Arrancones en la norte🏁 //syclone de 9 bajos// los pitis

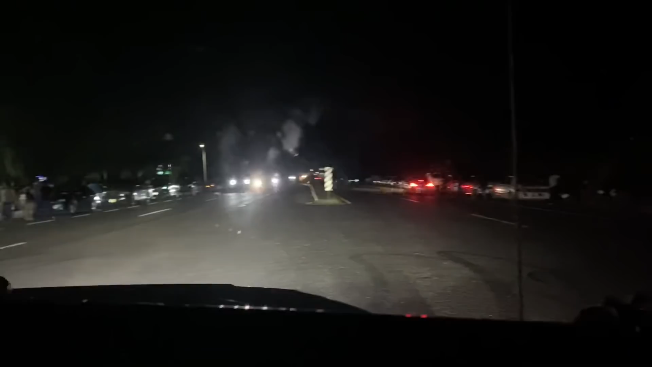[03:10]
Mira el carrito que está allá, 370 nidismo. Está chido ese.